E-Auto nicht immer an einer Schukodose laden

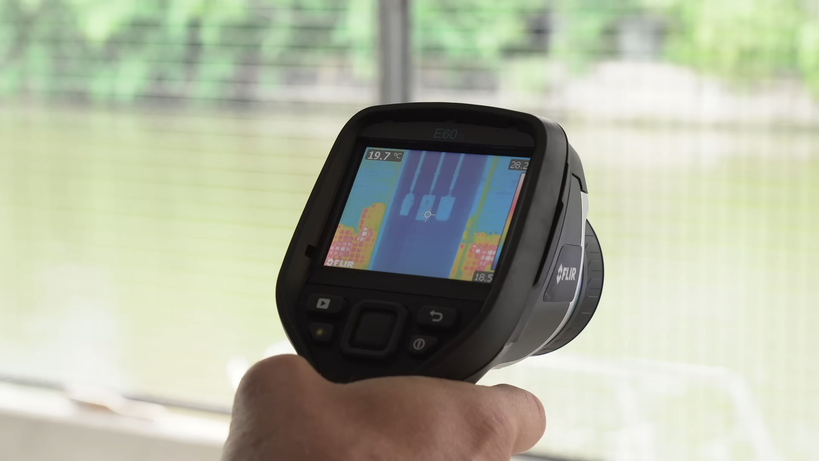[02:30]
On screen: spot 19.7°C
Blau heißt, das ist kühl. Genau, das ist normale Umgebungstemperatur. Die Steckdose war unbenutzt. Ich habe hier alles falsch gemacht. Ich bin in die Tiefgarage gefahren, habe mir eine Schuko-Steckdose gesucht.
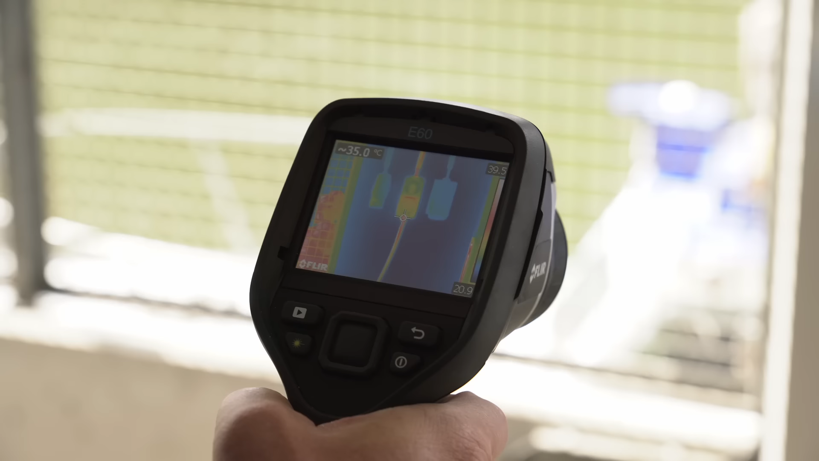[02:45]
Wir gucken ein paar Stunden später. Jetzt ist alles rot. Also der Stecker und auch das Kabel leuchten hellrot im Bild.
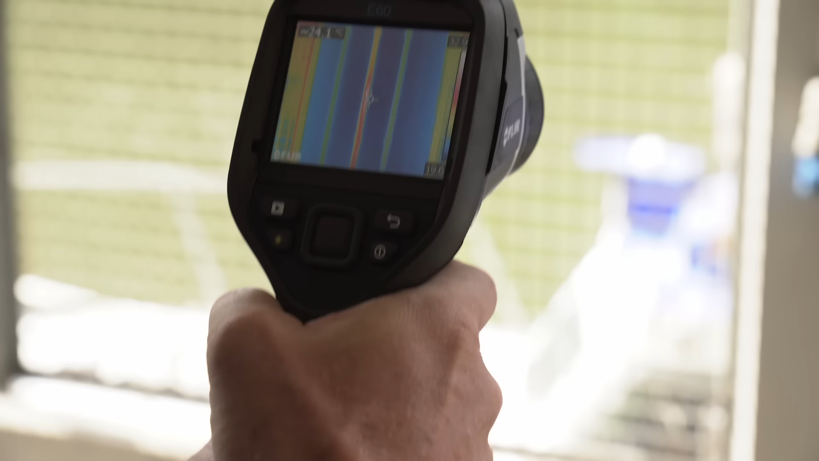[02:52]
Genau, das ist genau das Problem. Diese Steckdose ist dafür nie gebaut worden. Die wurde nicht so konstruiert, dass sie für Dauerlast ist.